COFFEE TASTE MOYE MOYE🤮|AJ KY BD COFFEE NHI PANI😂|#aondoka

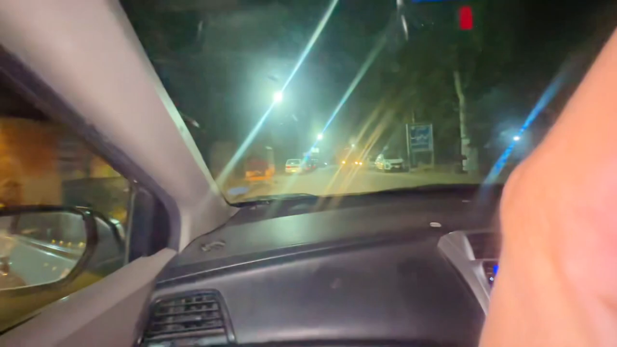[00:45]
तो अभी फिलहाल हम गुजर रहे हैं कचहरी चौक से, तो यहाँ पर ये काफी मैं हूँ गाड़ियां नजर आ रही हैं।
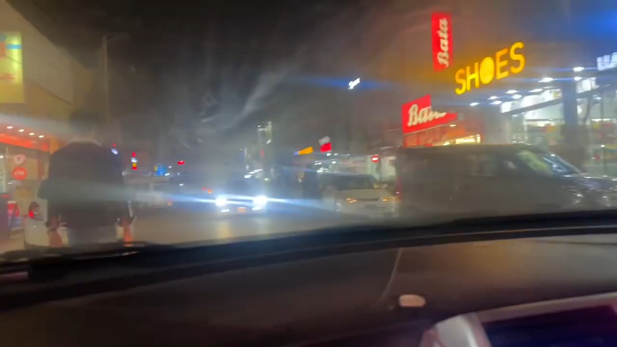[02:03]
अभी इस वक्त हम जंग के फूड स्ट्रीट समझ लें, बहुत ही बिजी रोड होता है यहाँ पर, रात को ज्यादा रश होता है।
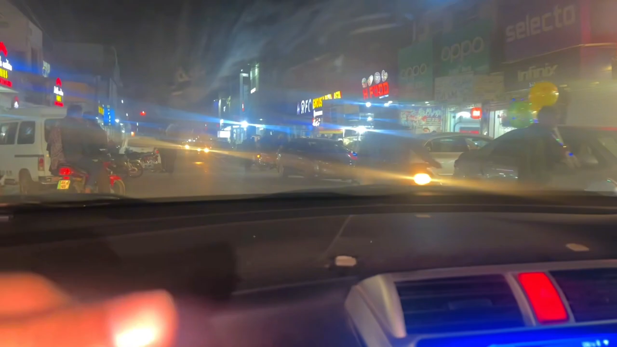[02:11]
ये टोटली जो है ना मार्केट, ये फूड फास्ट फूड की, यहाँ पर ज्यादा जो है फास्ट फूड अवेलेबल होता है। रश चेक करें आप, बहुत ज्यादा यहाँ पर पार्किंग के बहुत ज्यादा मसले हैं